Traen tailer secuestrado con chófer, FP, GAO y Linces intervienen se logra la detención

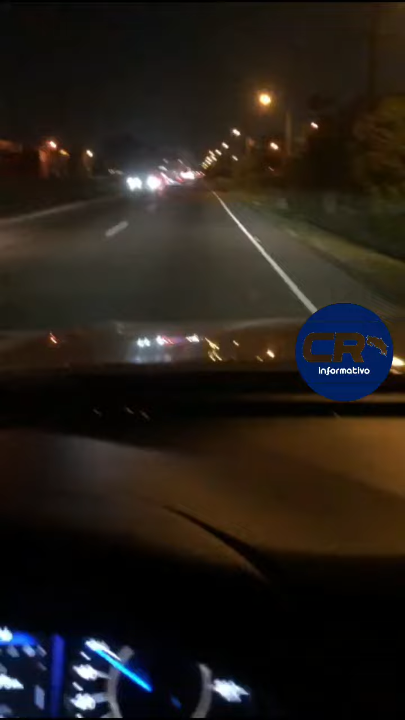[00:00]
La sangre de Cristo, mi amor, por favor no vaya tan cerca La sangre de Cristo Oh por Dios Uy, con balas y todo, mi amor, no, por favor no se acerque Ya se va a matar, ese hombre se va a matar